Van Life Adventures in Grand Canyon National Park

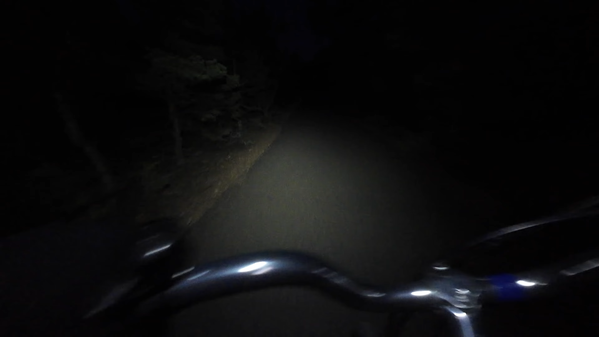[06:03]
I got on the old rental bike and biked to a place called Yaqui Point, which is right on the South Rim. Beautiful spot for sunrise, bike there in the dark.